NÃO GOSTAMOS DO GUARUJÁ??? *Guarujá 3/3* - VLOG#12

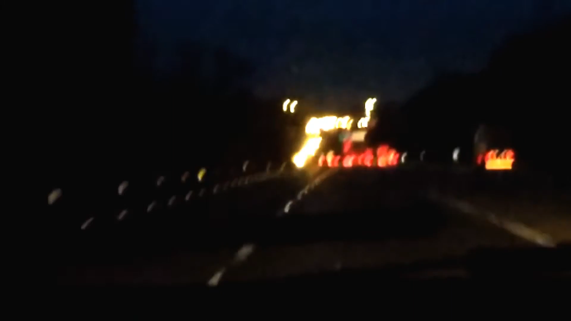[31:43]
Sempre a volta aí parece que é mais rápido. Estamos próximo aí do aspecto do vídeo do casamento. Tá passando o card aí pra vocês, quem quiser assistir. Não tiver visto, ficou um vídeo muito top. Tá aqui próximo do Jabaquara. Muito legal. Daqui a pouco eu tô finalizando com vocês lá em casa.
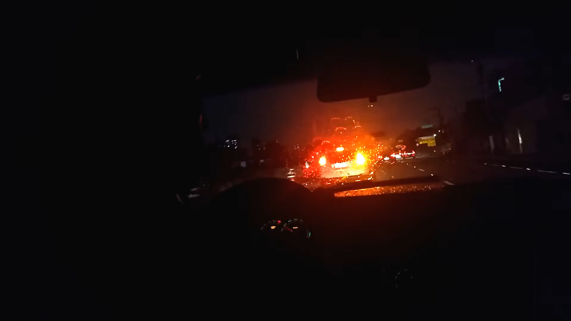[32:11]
A viagem foi muito boa, graças a Deus. Tanto na ida quanto na volta. Tranquilo. Pra voltar aí foi muito melhor porque não teve trânsito. Já na ida teve, a gente foi no sábado, hoje é segunda. A gente não ficou parado nenhum momento dentro de túnel e tudo mais. Sempre andando, no máximo indo um pouco devagar, mas sempre dando continuidade.